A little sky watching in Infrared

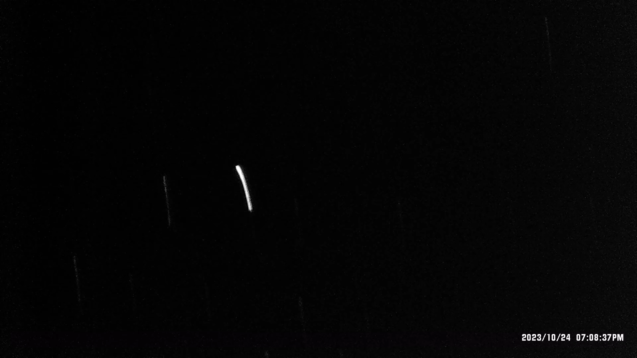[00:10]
oh hey I got it oh there's yeah I got it oh it just faded away I'm watching this one that I spotted oh damn you got that in the camera yeah oh cool